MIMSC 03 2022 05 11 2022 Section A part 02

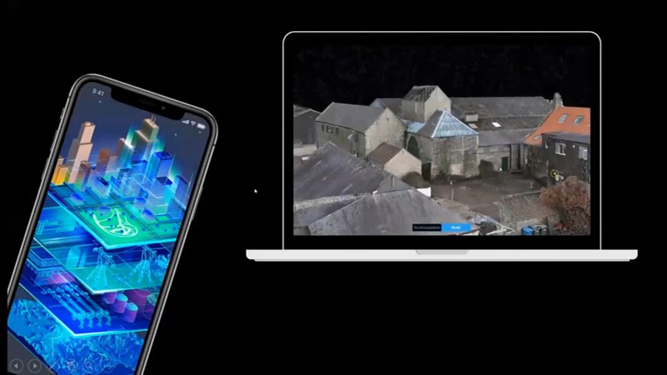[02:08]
You can see here, this is some digital twin of a village as geographical informational system.
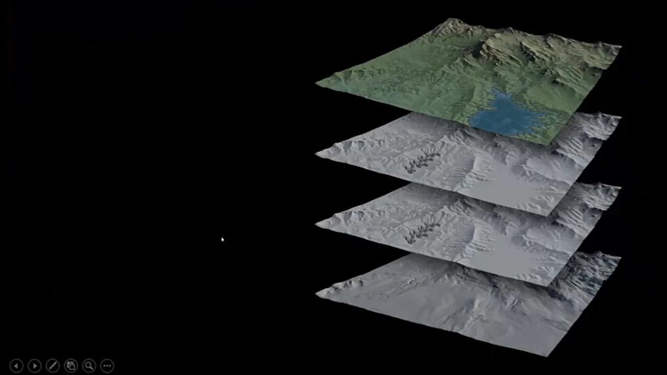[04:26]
This is interfaces was created by me. You can see here we have geographical informational system like cartography, building recognition. We have their buildings, some buildings of village or something. After the building, we have water shore layer. It's showing us where is the water, and the mountain erosion layer. Mountain erosion layer is very, very, very